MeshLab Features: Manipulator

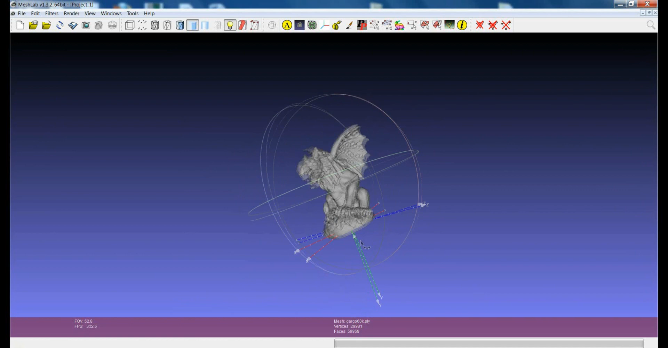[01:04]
Here you have visualized the position of the origin and all of the reference axes of the coordinate system.
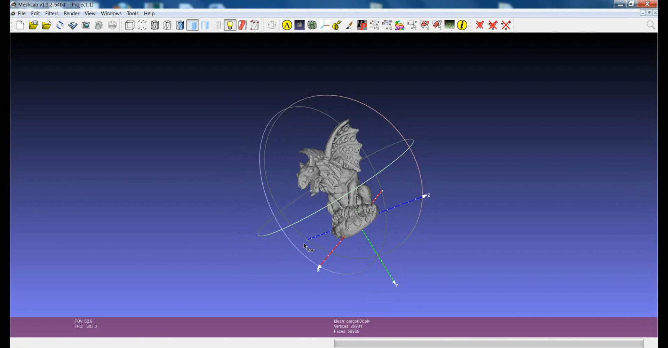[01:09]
This means that this model,
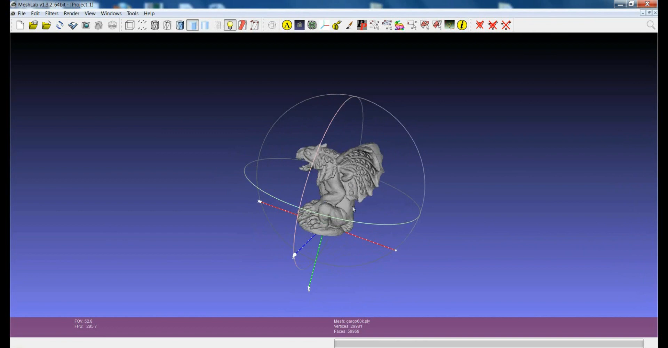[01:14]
which is apparently quite well aligned with respect to the axis, actually is not so well aligned. If I click CTRL-H which resets the view and puts me in the original point of view,
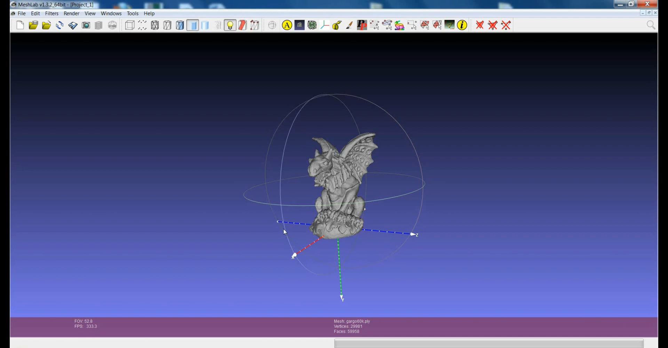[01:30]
the one which is defined as the frontal point of view with respect to the coordinate system, you see that the gargoyle is upside down.
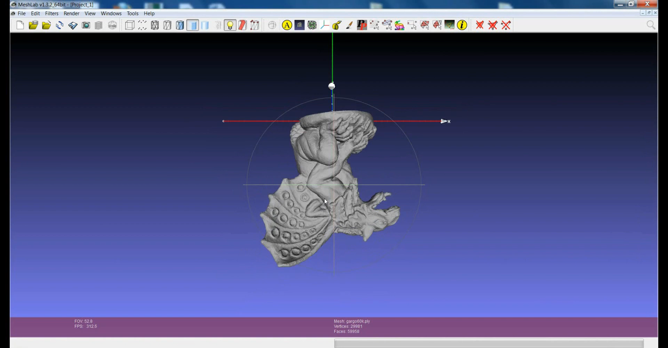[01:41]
The positioning of a model with respect to the origin and axis is extremely important for a number of operations, like for example for showing predefined points of view to make some kind of measurements. So it's extremely important that we are able, in an easy way, to move the model and align it to the axis.
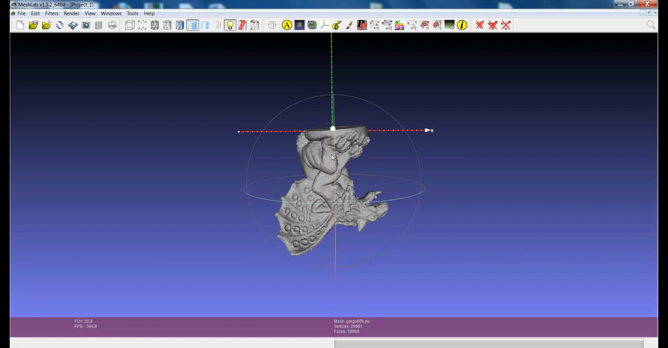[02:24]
But there is one new feature in MeshLab, but there is one new feature in MeshLab which is extremely useful and powerful. This is called the manipulator, which is this icon here. The manipulator gives you the possibility to move the model with respect to the axis and assign to the model a new position in the word coordinates.
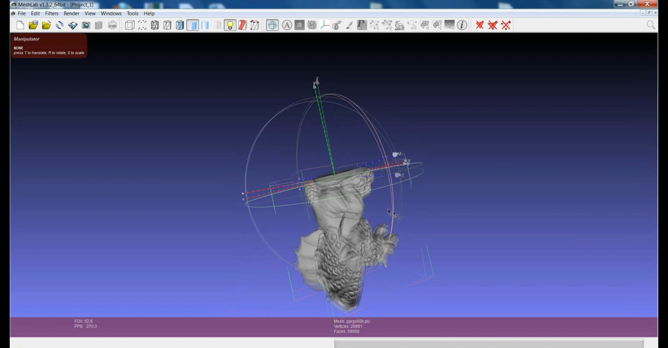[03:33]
I just make the classic navigation. If I click ESC again, I'm back on the edit functionality. So, if I switch to the navigation mode,
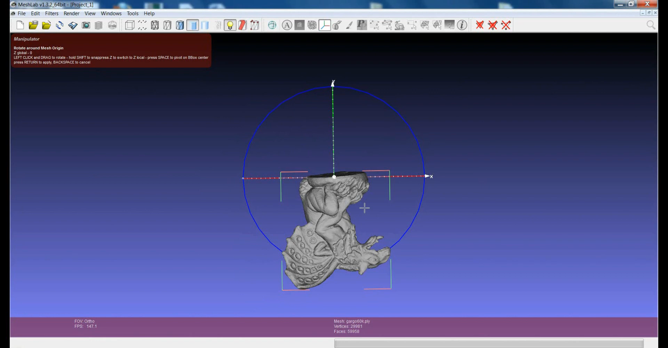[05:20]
I will change the rotation and make it a rotation around the Z axis of the world coordinate. So, if I push Z, you see here, you rotate around the Z axis. Then, if I click with the left mouse button and move the mouse,
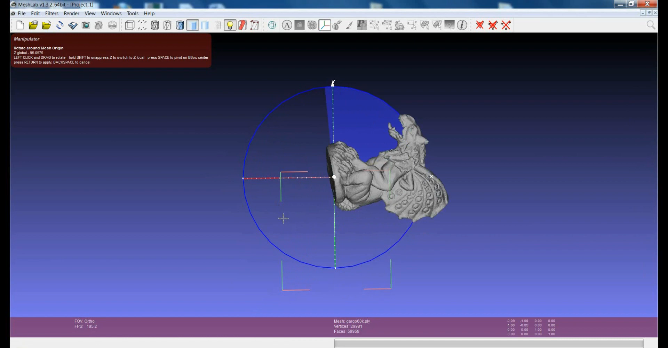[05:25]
you see that I'm applying a rotation to the model. So, I rotate it around the Z axis until I'm quite satisfied with the final result.
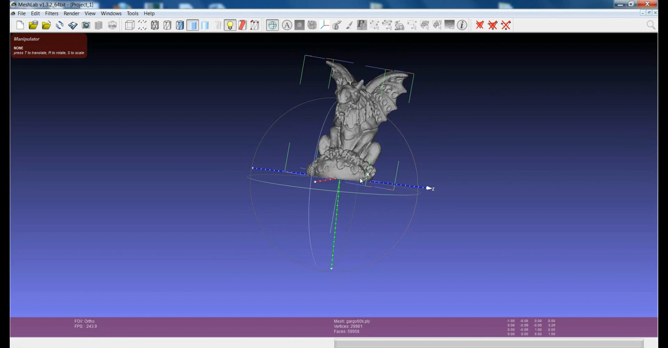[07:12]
So, now if I click Ctrl-H, I will see how the model will appear when I will load it. So, Ctrl-H and this is how it appears. Suppose that I want that model is visualized in the frontal position,
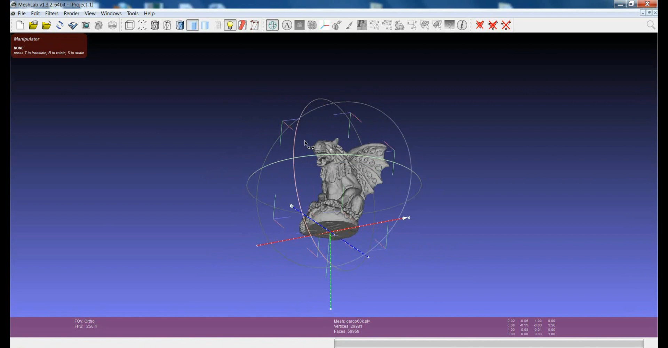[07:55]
So, with a series of very simple movements, I modified the position in the space of the model with respect to the word coordinates.
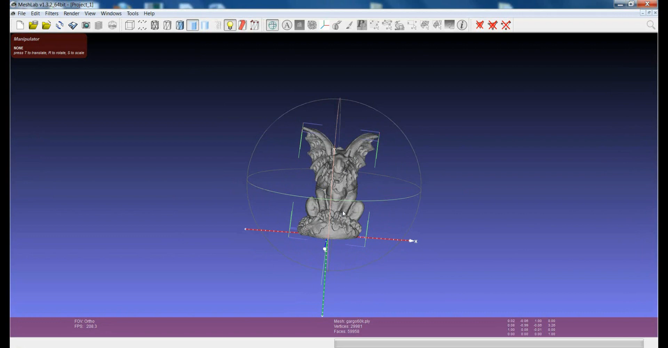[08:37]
Another interesting thing that I could see, if I put my model in the frontal view,